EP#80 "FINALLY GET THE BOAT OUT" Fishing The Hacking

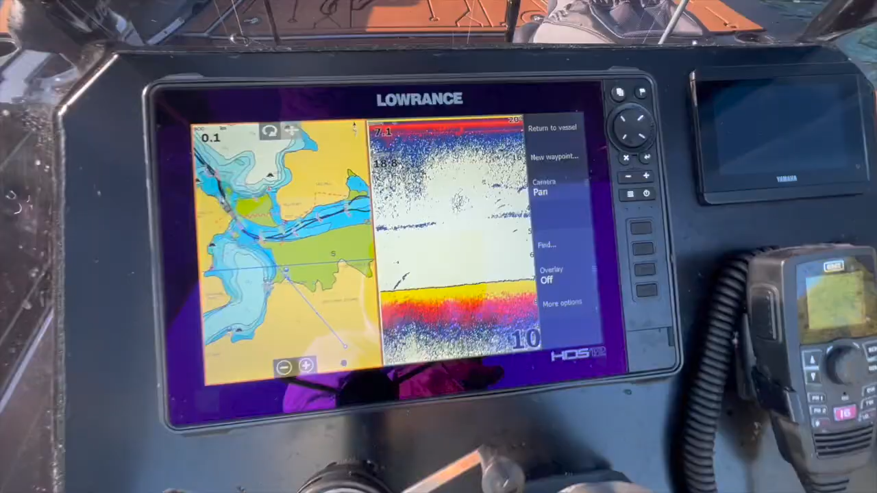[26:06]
Not doing much now, but there were some crazy multiple big arches.
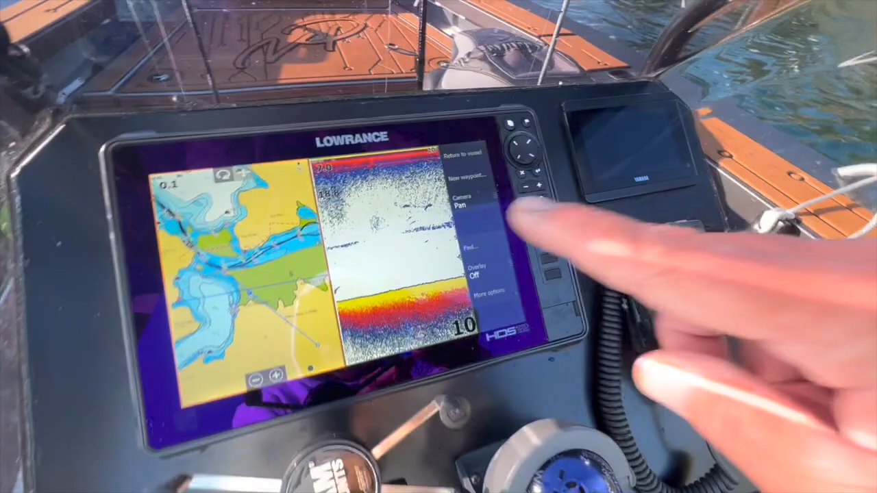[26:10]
All sorts of crap looking like it was coming through.
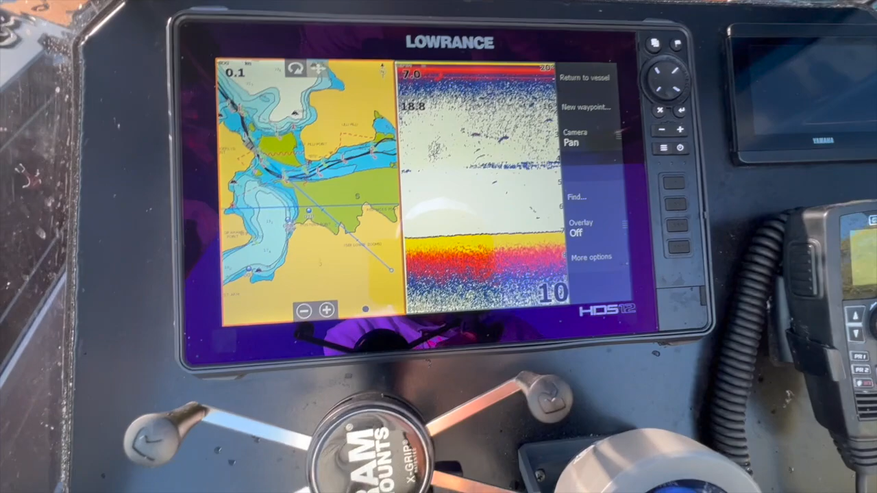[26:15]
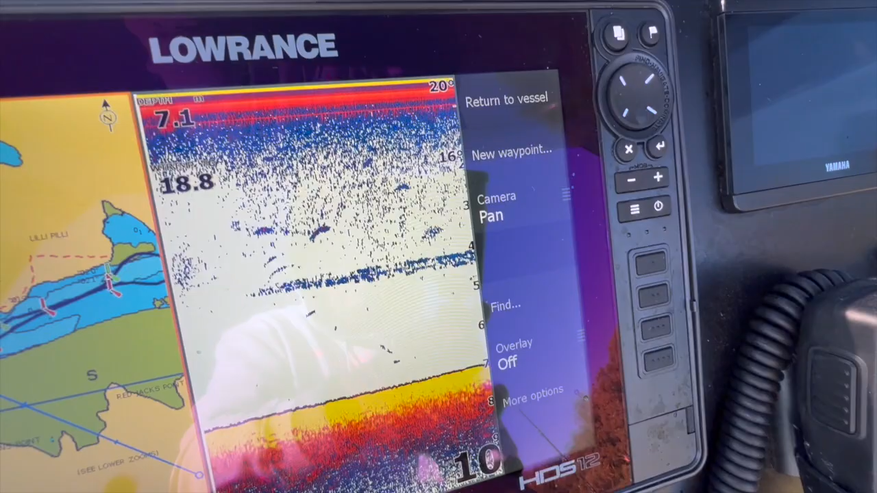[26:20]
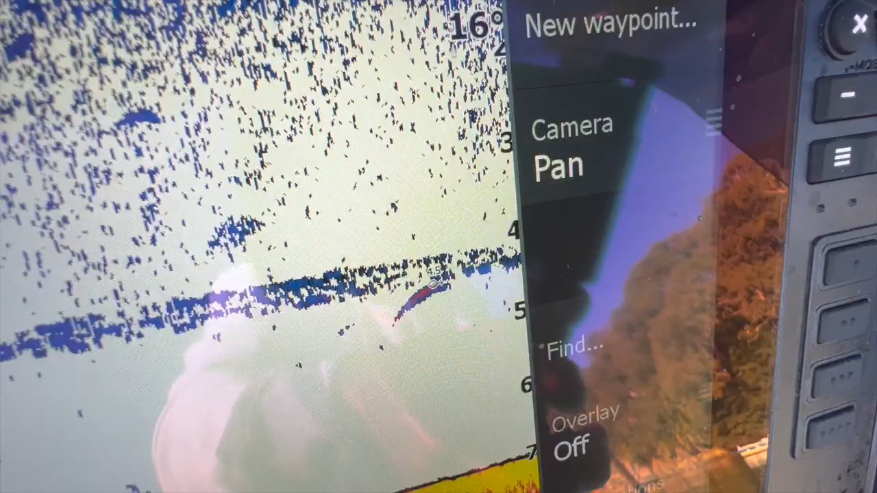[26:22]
I don't even know what I'm looking at yet.
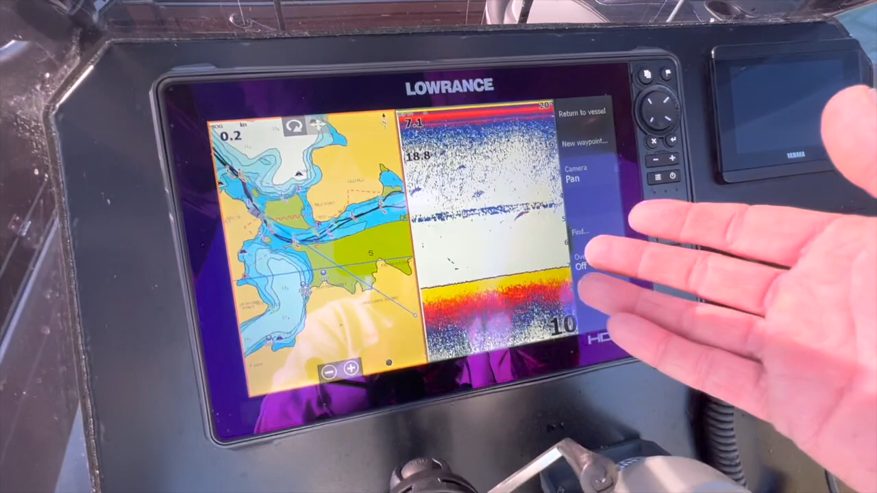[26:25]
It's gonna take time for me to learn this thing.
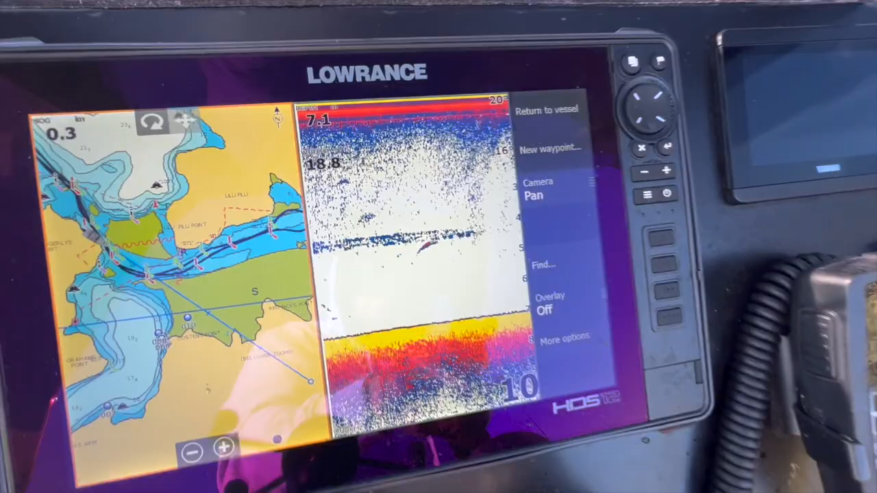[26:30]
I'm gonna give it, say, another 10 minutes here. If nothing goes off, we'll move the spots. That's the name of the game all day.
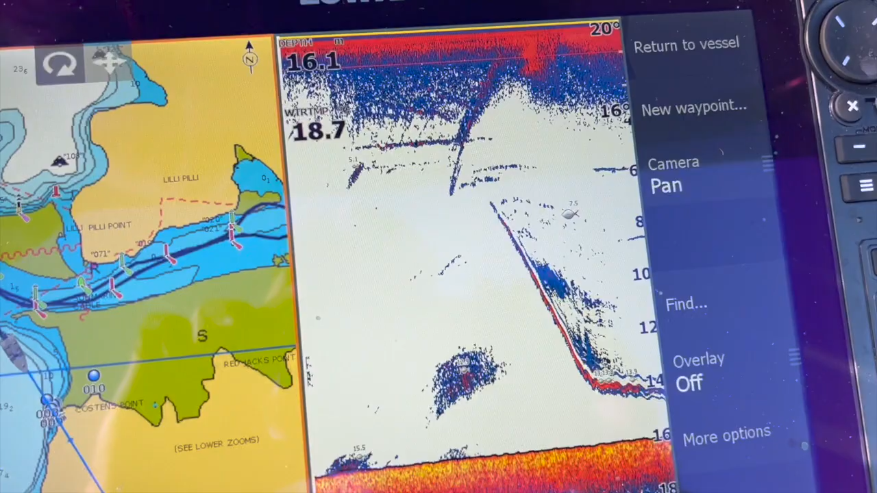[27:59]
I don't know what this means.
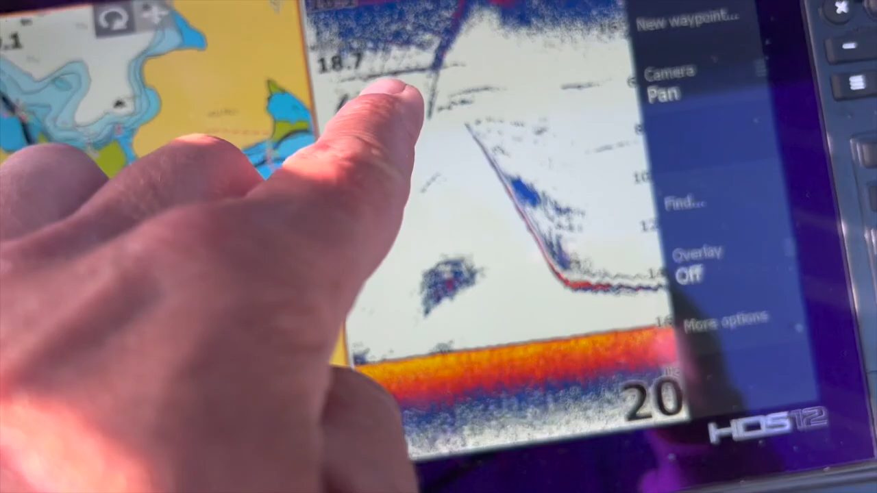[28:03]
Is that my anchor line going out?
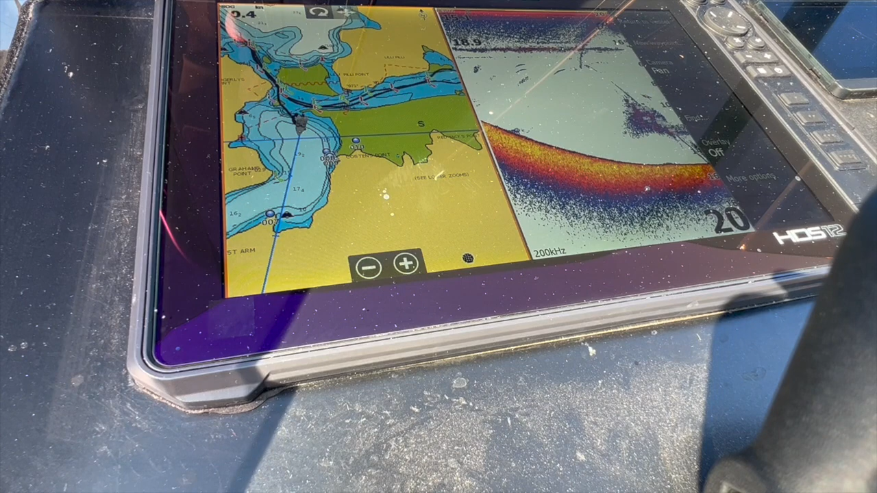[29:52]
I think that's my anchor coming down. Boat might have spun around and then the anchor's dropped down.
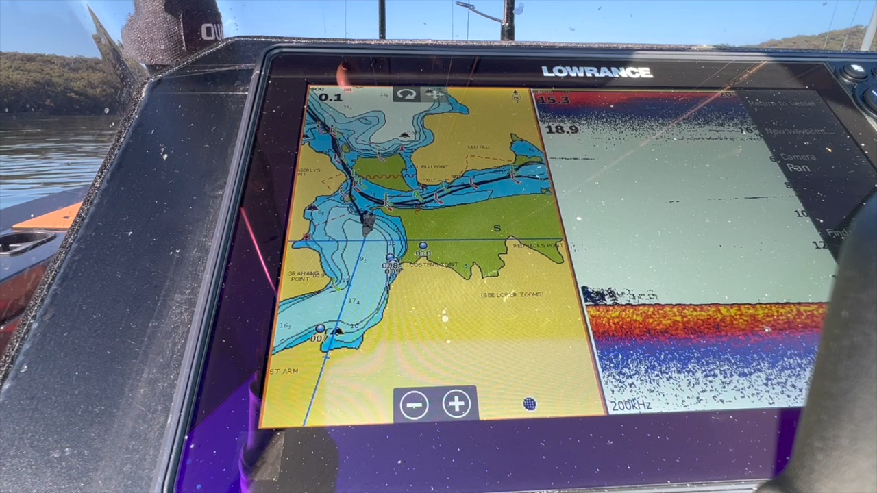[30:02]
Featureless flat ground. Holy shit. I don't know what all this means.
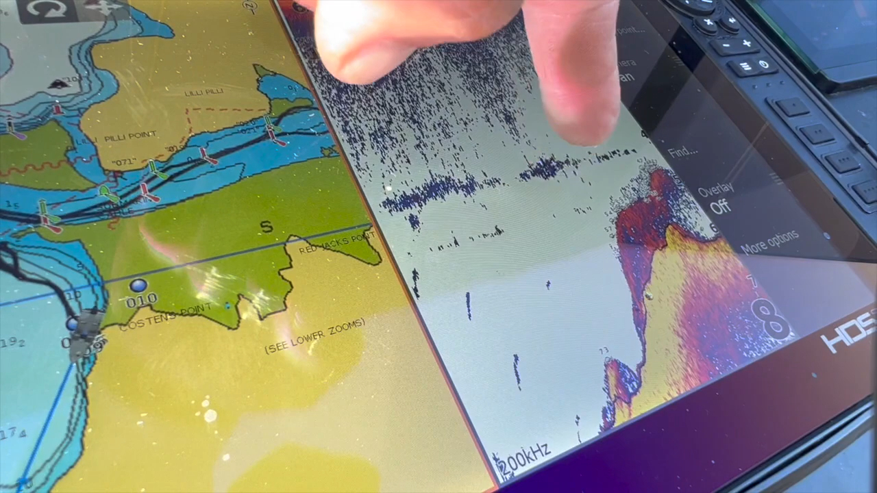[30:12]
That's a hole.
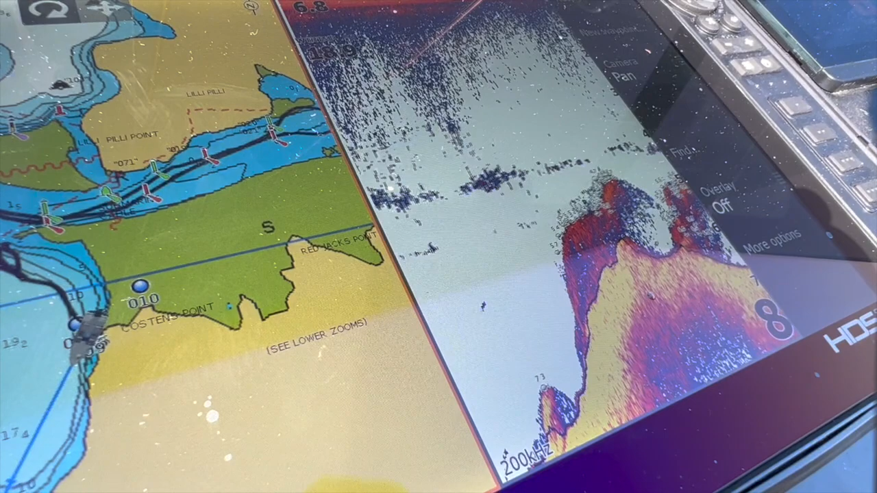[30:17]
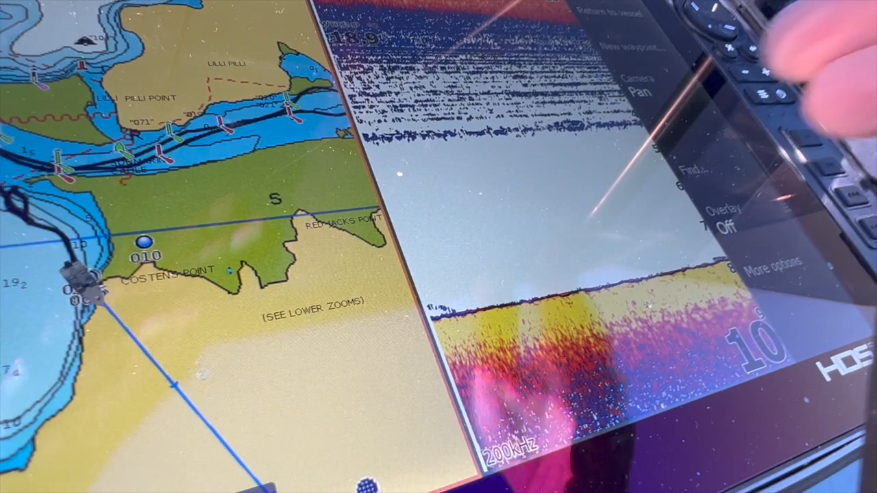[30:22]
Why is it dead flat all the time?